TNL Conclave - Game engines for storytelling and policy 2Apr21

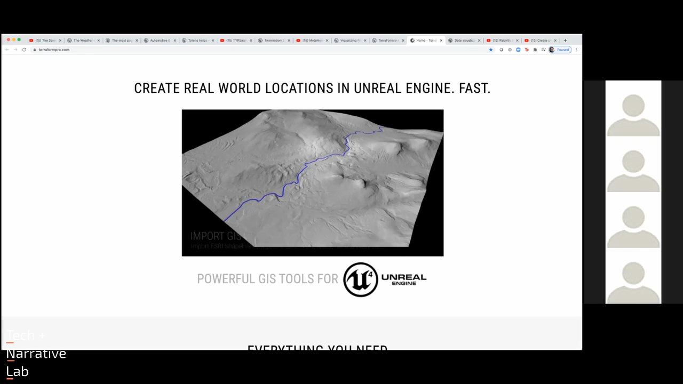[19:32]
routes and who it's going to affect you can actually get terrain elevation city data etc and turn on and off those layers so you're not having to create a world from